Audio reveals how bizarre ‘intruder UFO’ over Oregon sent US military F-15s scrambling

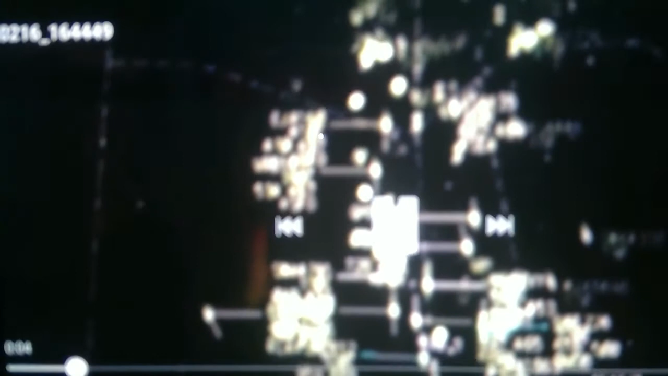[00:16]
Yeah, bracket number 150, level 430. That's very big.
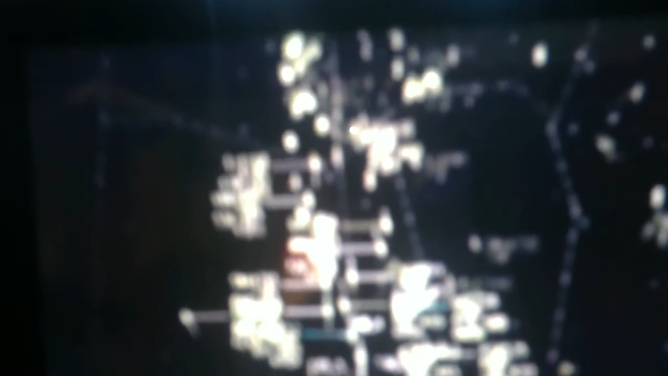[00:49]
I mean, I'll flash to that deadlock. There you go. There's where WestJet is.